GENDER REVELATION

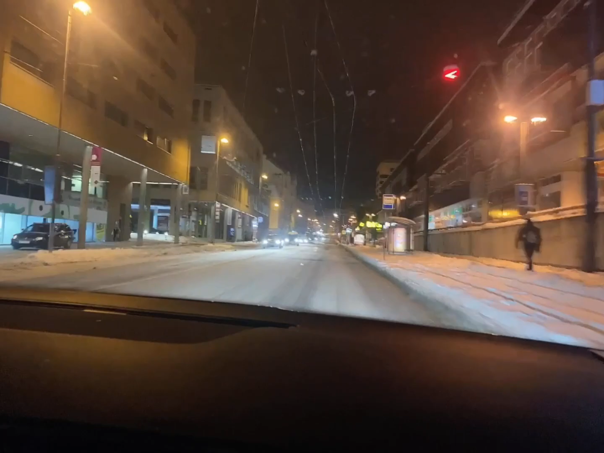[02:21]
Sabi ko, 11 years na ako dito pero hindi ko pa naranasan na mag drive ng ganito na sobrang napakakapal ng snow na kailangan mo talagang magingat-ingat kasi hindi ka pwedeng basta-basta mag-break. Oh no! Kasi kahit nag-break ka na, tatakbo pa rin sa sobrang dulas.
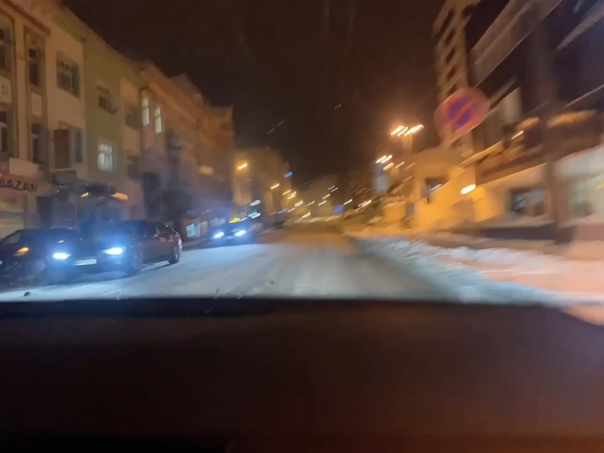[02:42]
Ay mali, anakang 5. Ayan, sobrang dulas. So, kailangan dandahan lang yung takbo. Wow! Kasi hindi ka basta-basta mag-break. Anyway.
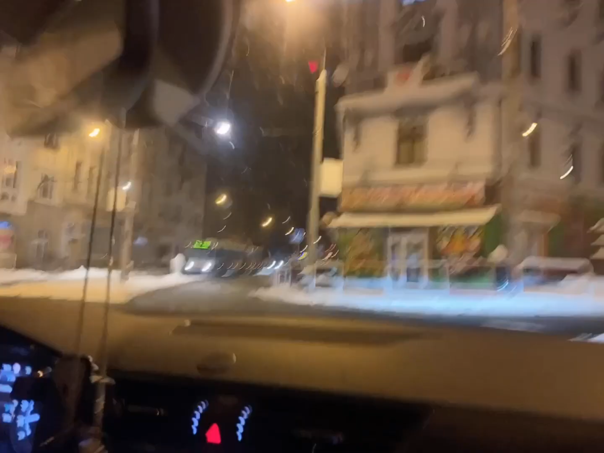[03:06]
So, ngayon na lang kami mag-video pa. Uwi na. So, hindi na siya mukbang. Hindi na siya mukbang. Kung hindi, video sa kalsada na makapal ang snow. Kasi, okay din na mag-video-video ka na ganito para balang araw. Uy, ganitong time. Ang galdal ko, diba? Ang kapal ng snow.
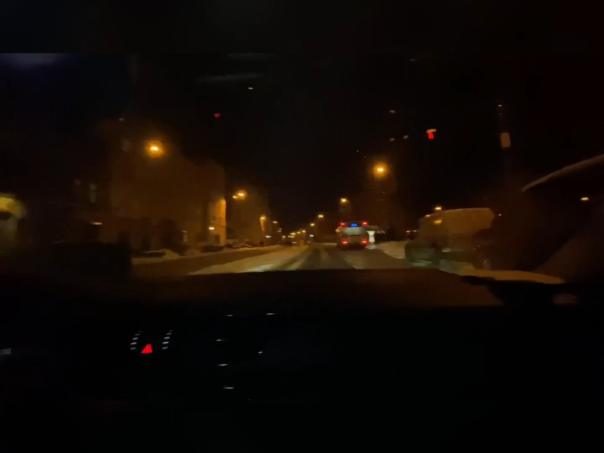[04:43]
ay hindi maganda. Pero, sabi ni asawa, honey, this is normal in Czech Republic. Sabi ko, parang hindi normal kasi sa 11 years ko dito, ngayon ko palang ito naranasan na mag-drive ng ganito.
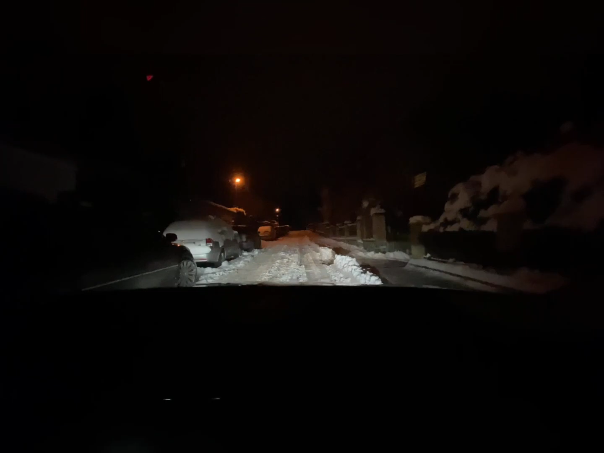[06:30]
Bilisan mo dito. Ayan. Oh, no! Gumala, oh. May snow dinan, ma. Ayan. Videoan mo ako, tita siya kung paano nakakaakaakyat doon sa, sa may garage.